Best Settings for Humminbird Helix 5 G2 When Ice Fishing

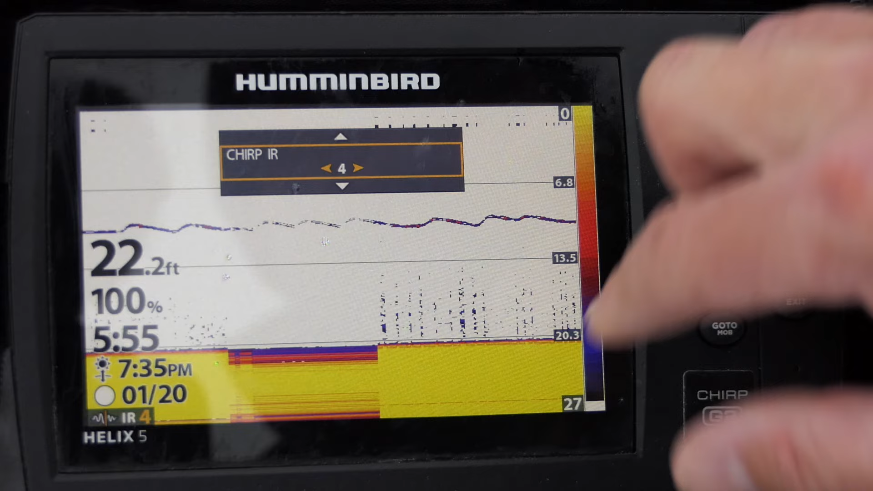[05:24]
On screen: depth 22.2 ft
the image and the screen I'm getting. You see two, I'm getting just, it's really messy. Three, it really weakens the signal. Four, it's strong, but I'm getting a lot of interference on the bottom and on the top. I'm getting clutter. Five's pretty good looking. Six looks really good. And that's as high as you can go. So you can cycle through that. Sometimes I have it on and sometimes I don't. You know, with it off right now, I'm getting a really nice signal. So I'm going to leave it off. So menu twice. Okay, let's look at something else. You can change your cone angle. You can just do straight 21 degrees.
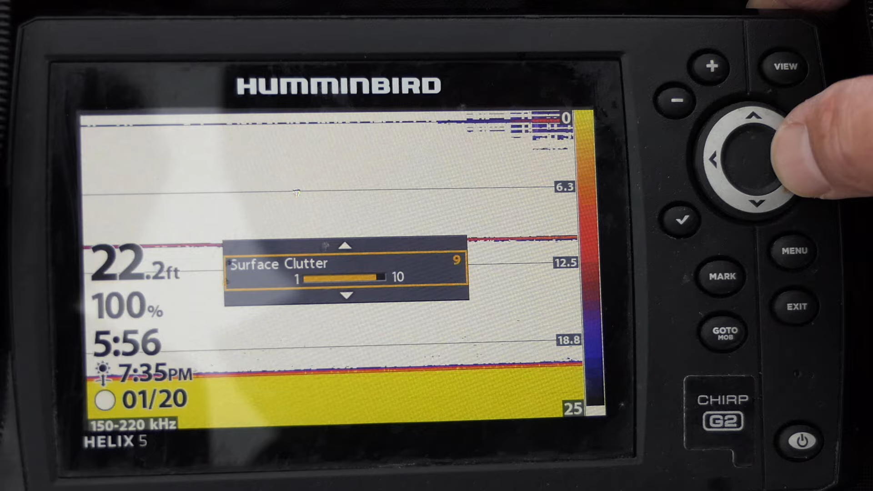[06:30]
On screen: depth 22.2 ft
So I actually just prefer to keep it generally in the 15 to 21. Menu twice. Surface clutter. I've got a little bit of surface clutter there, so I can actually, you know, if you increase it, it actually increases it. If you decrease it, you can get rid of it. So I really, most of the time, I'm going to run this about mid. When I'm fishing rainbow trout and I'm getting fish hitting near the surface of the ice, or other fish that are feeding near the surface of the ice, I'm actually going to keep that clutter there because I don't want those fish to be
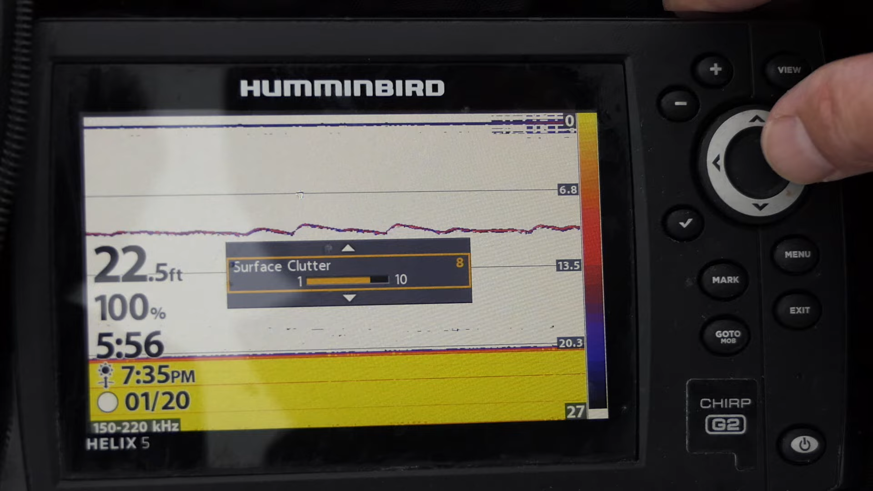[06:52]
On screen: depth 22.5 ft
lost, their signal lost. So I'll just keep it at a mid range there. But if you're fishing deep and you just want to get rid of that surface clutter, you can just put it all the way down to one. It'll clean it up really nice. Okay. Menu twice. Let's go back. Chart speed we covered. That one's pretty important. You can have the RTS window. RTS window just basically, it's like a
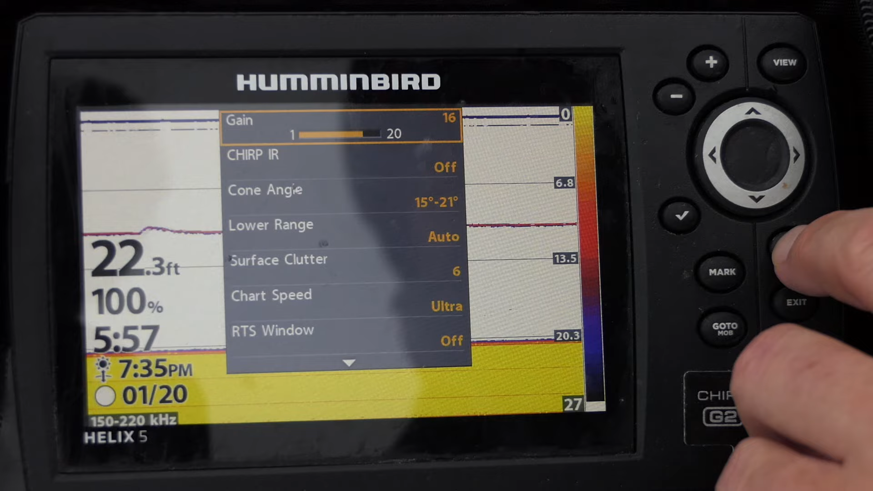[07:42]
On screen: depth 22.3 ft
I generally don't run it because I don't need it if I'm running this, the speed on the screen really fast. Okay. You can increase the how wide that window is. We already went through sonar colors. So that covers the basics. I've got really nice signal right now. I can see my jig. This is a relatively small jig. And I can see this as I drop it go down all the way towards the bottom without any problems.
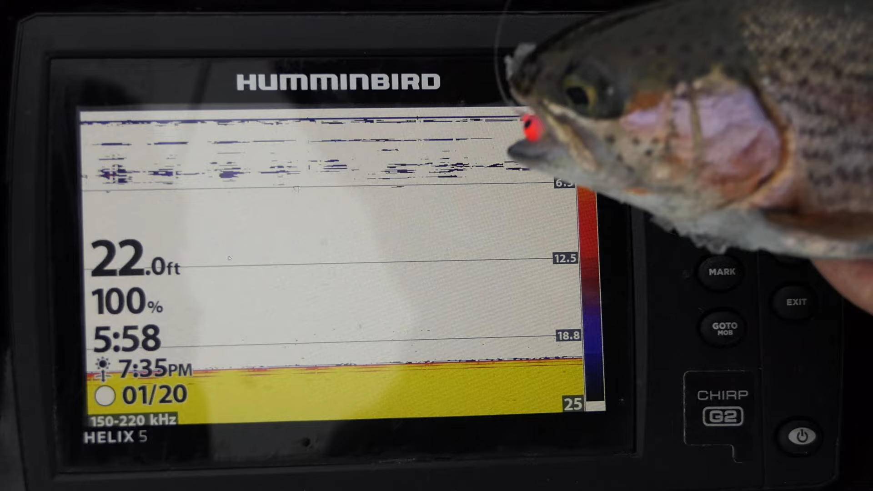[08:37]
On screen: depth 22.0 ft
I got him. Nice. There's the rainbow. Pretty little dude. Let me get him back in the water real quick.
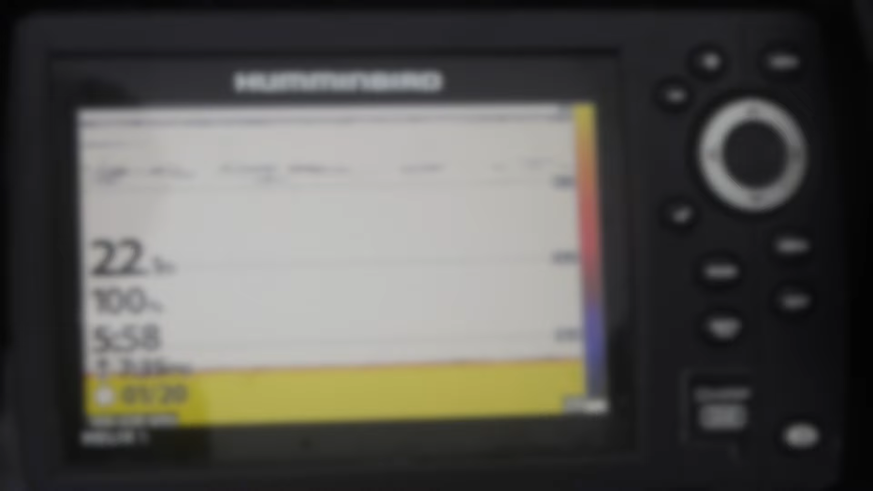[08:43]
Okay, so let's keep going. Hit menu once, hit menu twice.
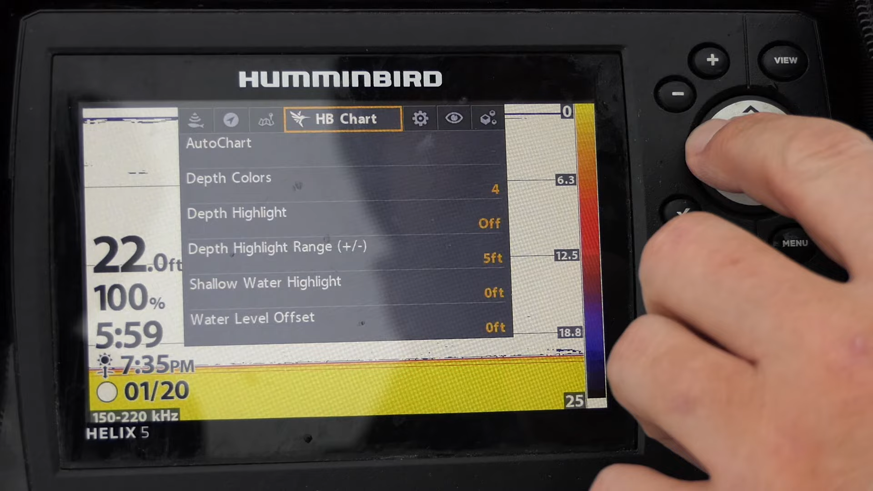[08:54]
On screen: depth 22.0 ft
Now we can go through some of the other things. You can change your mode from clear mode to max mode. So let's look at what the difference is there. So let's go back to clear mode. We've got a little bit more noise there. Or you can do max mode. So I was on max mode. If you go to clear mode, I'm actually getting a little bit more noise there, and I might have to adjust my signal.
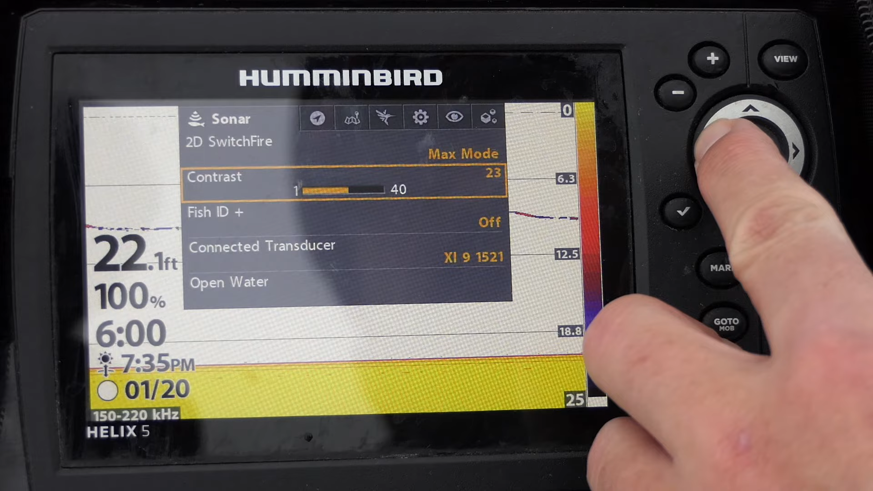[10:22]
On screen: depth 22.1 ft
And you can see everything, the returns get harder and harder here, or you can decrease it and it goes away. I generally prefer middle of the road because then I can tell what kind of structure I'm working around. So if I have a, you know, a really dark return, purple or red, I know it's a hard bottom or it's a big fish. And I like to have that variability. I can tell here this is a muddy, softer bottom because it's a nice soft return. My jig actually has a darker color than that. Fish ID should always be off.
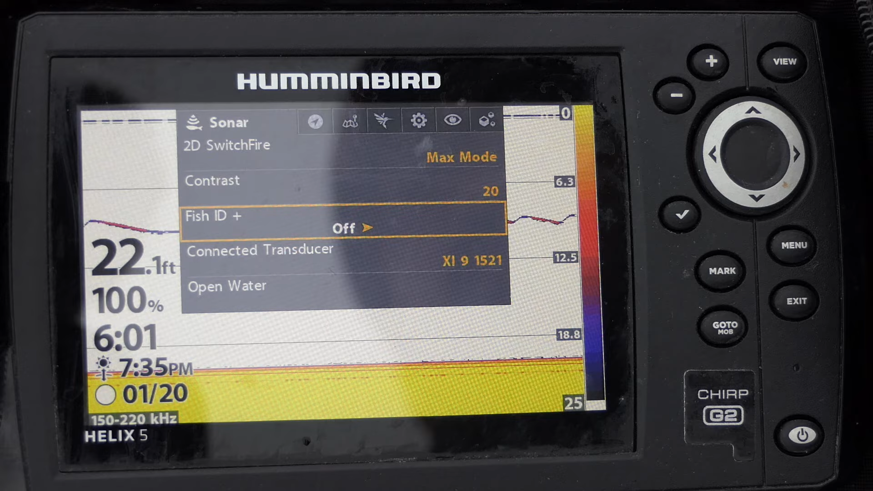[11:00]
On screen: depth 22.1 ft
You don't ever want to use fish ID because it just blocks your ability to determine what's fish, what's a lure. It's really not necessary. If you have your software updated, it should automatically detect which transducer you're running, and you should,
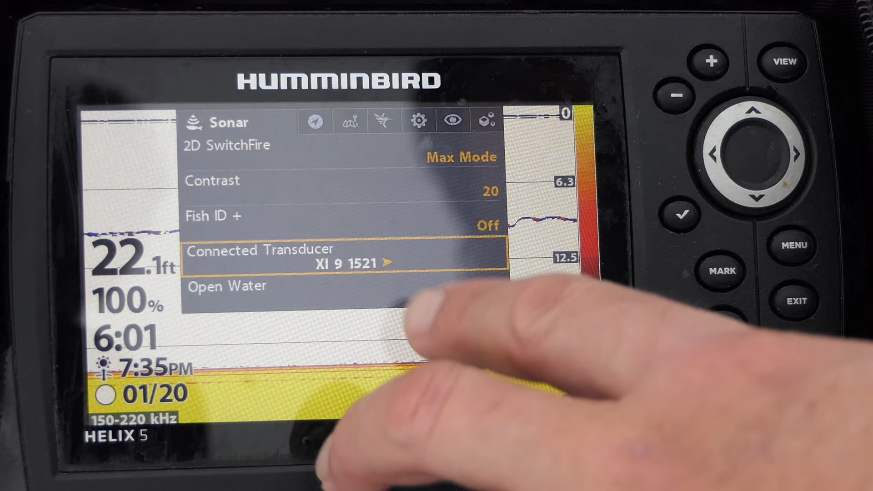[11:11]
On screen: depth 22.1 ft
I like the XI9-1521, that's a chirp transducer, and this is where you go to change back to open water settings. I'm not going to go into navigation or the GPS side of it.
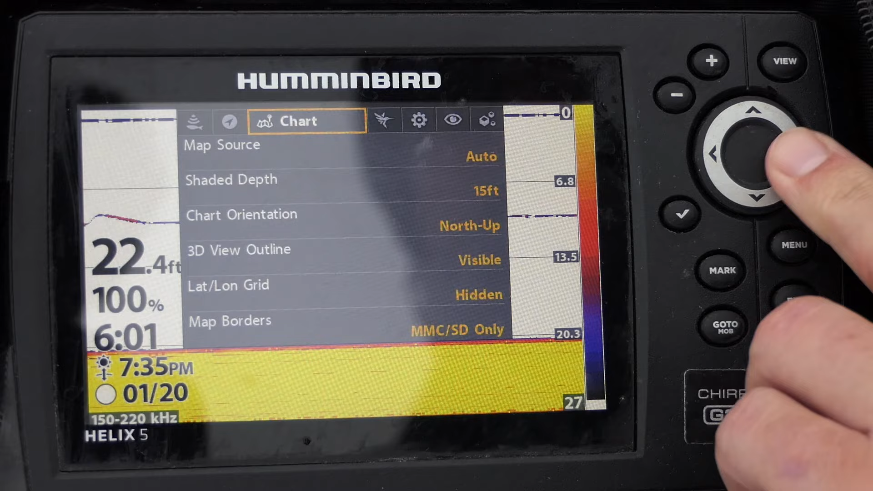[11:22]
On screen: depth 22.4 ft
I'm not going to go into charts. Alright, so setups, you can change this to metric if you need to, if you happen to live outside the United States. You can change your speed, language, you can restore defaults. So if you get in here and you just screw this thing up so bad and you cannot seem to get it to work again,
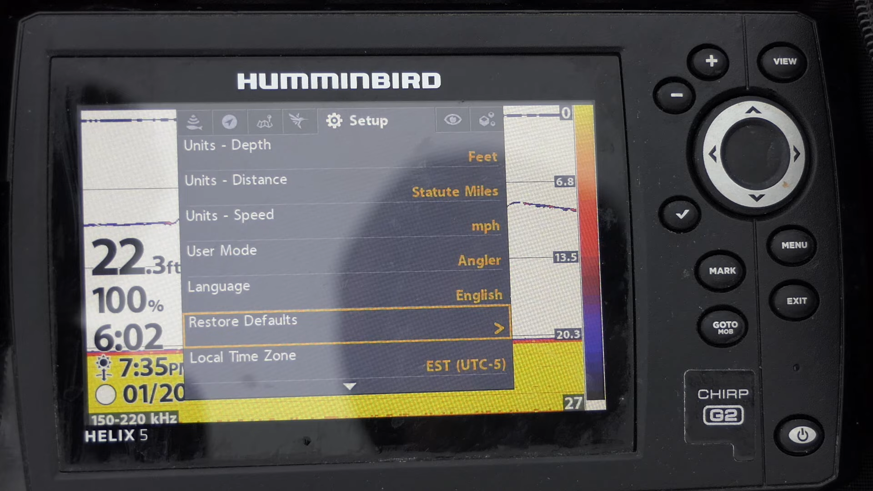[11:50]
On screen: depth 22.3 ft
then go back here, go to restore defaults and start everything over, and then it'll make it easy for you. You can change which time zone you're in.
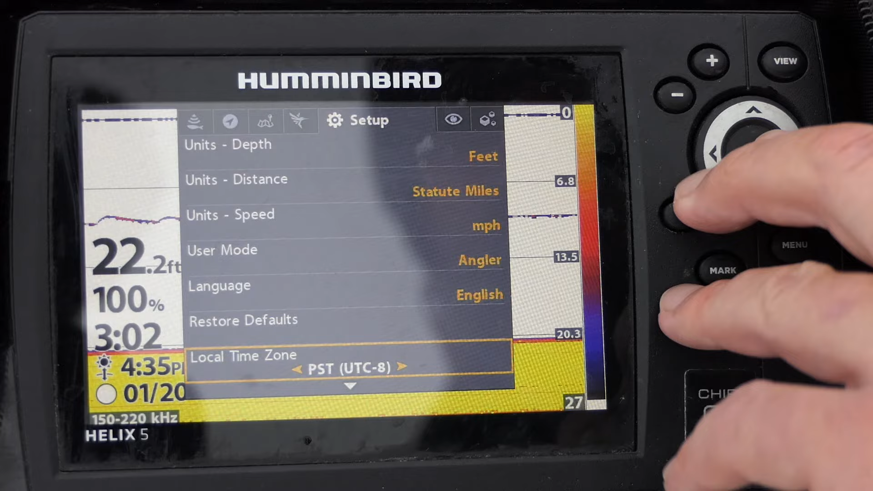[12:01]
On screen: depth 22.2 ft
So I'm in Pacific time, so I can change that so I have the correct time here, so I know I'm not getting home late for dinner or making any family members wait on me. You can turn daylight savings time on and off.
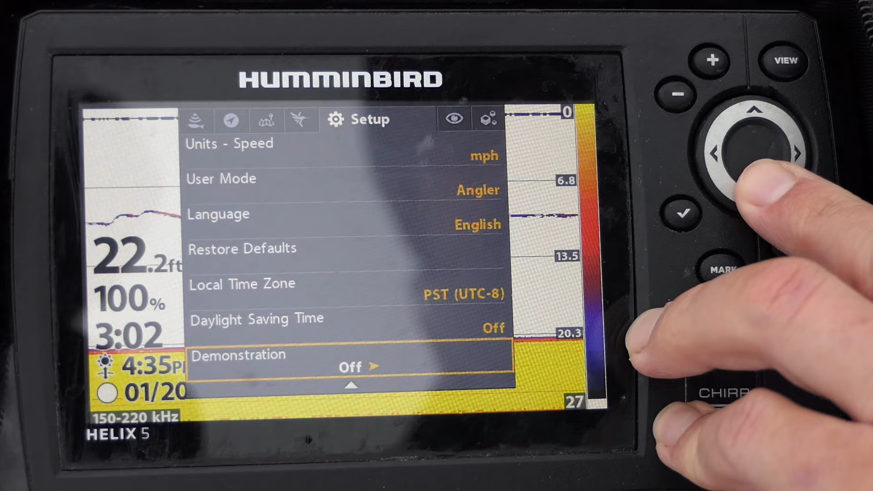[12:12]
On screen: depth 22.2 ft
Okay, now let's go to views. Views is actually a pretty important one because there's a lot of views on here. So when I talk about views, I'm talking about every time you push view, you have to sort through all these different things. Well, I hate having to go through 10 different screens just to get back to the one or two screens that I'm using.
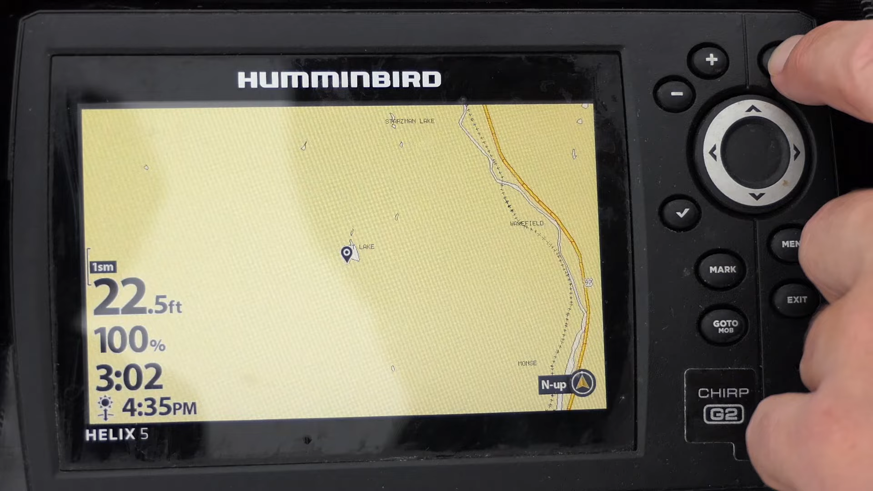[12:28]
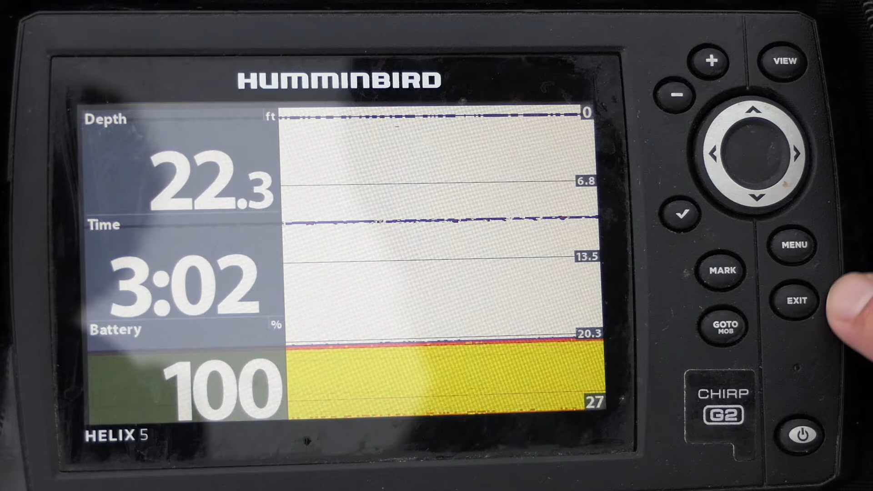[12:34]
On screen: depth 22.3 ft
So what I'm going to do is go to menu twice, go to views. Okay, flasher sonar view, I don't ever use it, I can hide it.